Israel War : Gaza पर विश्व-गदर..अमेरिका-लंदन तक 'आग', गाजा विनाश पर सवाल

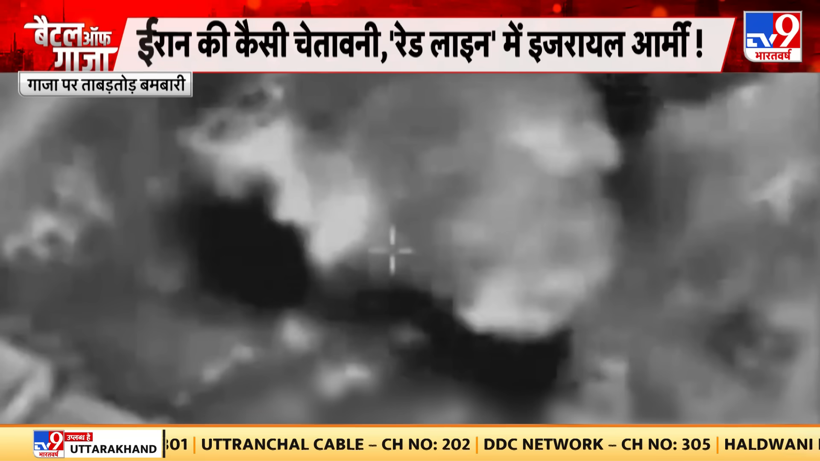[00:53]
اور ہماس کے میٹنگ پوائنٹس پر حملہ اسریلی ہیلیکاپٹر نے داگہ راکٹ ہماس کی اینٹی ٹینک مسائلیں تباہ کر دی ہیں
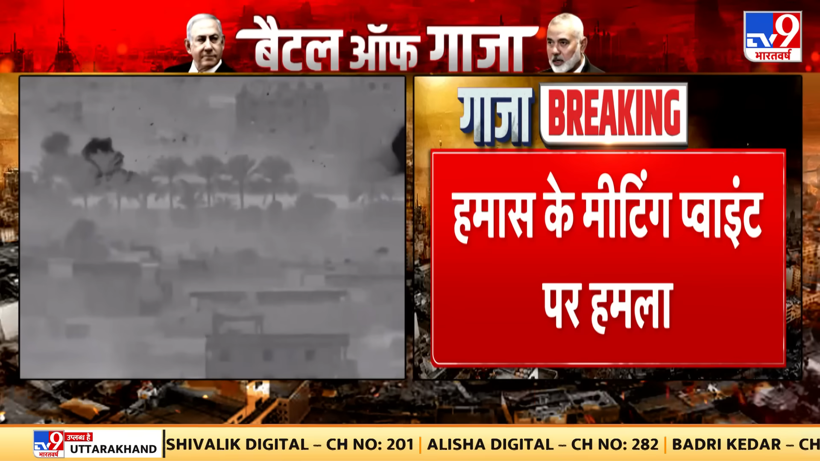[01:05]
اسریلی ہیلیکاپٹر نے
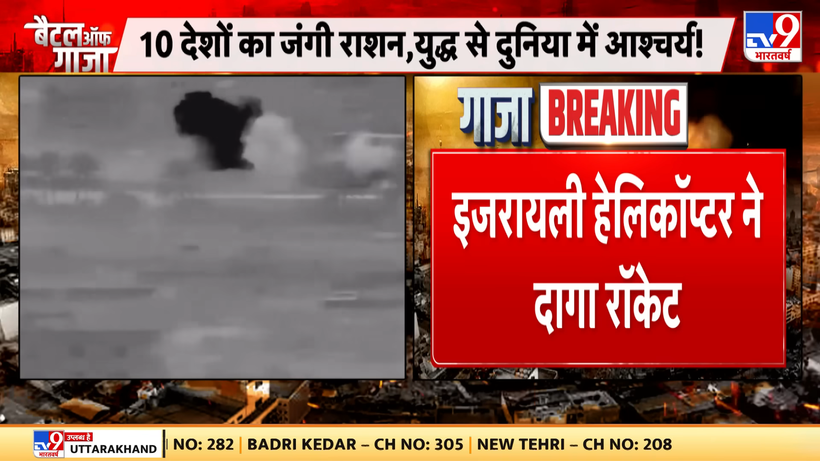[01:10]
اسریلی ٹینک سے برسائے ہیں گولے تو ہیلیکاپٹر ٹینک فائٹر
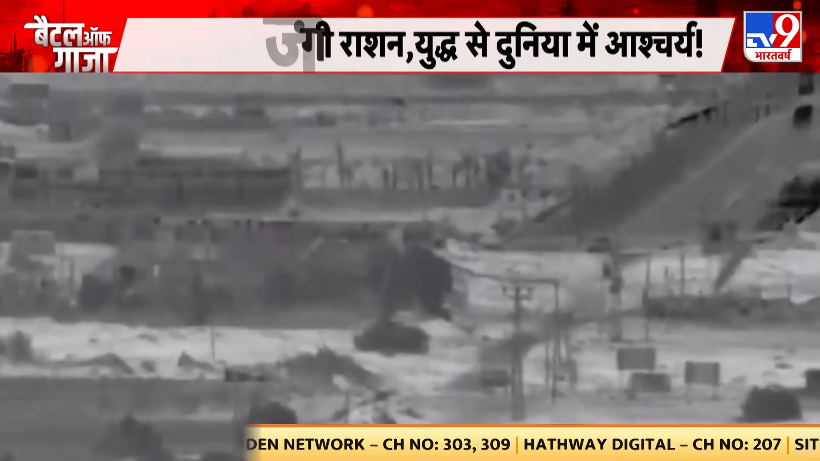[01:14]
جیٹ سمندر سے شپ کے ذریعے چاروں طرف سے اسریلی نے تباہی مچا کے رکھ دی ہیں ایک دم باروت کا
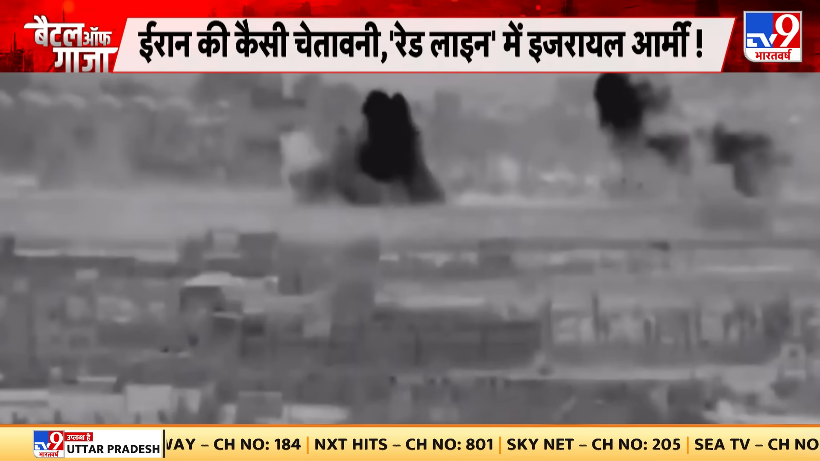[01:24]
باروت برسا کے رکھ دیا باروت کی پارش کر دی ہے اور گازہ میں بتایا جا رہا ہے کہ جدھر دیکھیں